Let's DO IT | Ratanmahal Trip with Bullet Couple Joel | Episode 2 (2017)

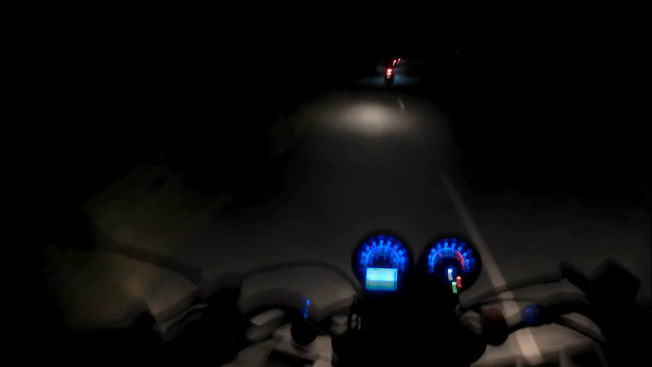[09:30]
as much as i love driving on a tool they load and hating driving on this road and i'm waiting every minute of driving on this road even though it's a two lane road because the roads are not good there are there are potholes in between there are random speed breakers of sand where it's not well lit